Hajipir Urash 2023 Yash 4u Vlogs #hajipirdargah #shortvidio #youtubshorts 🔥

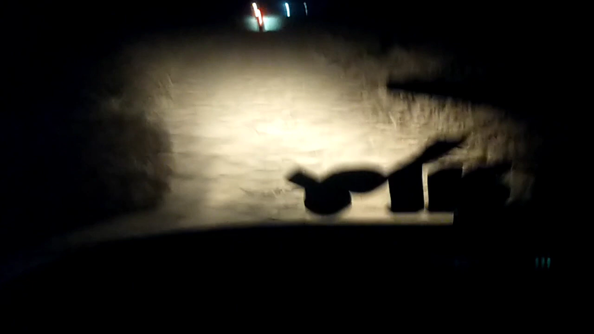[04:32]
રણમાં રાત્રે કંઈક નજરો આવો હોય છે મિત્રો, રણનો જોઈ શકો છો તમે.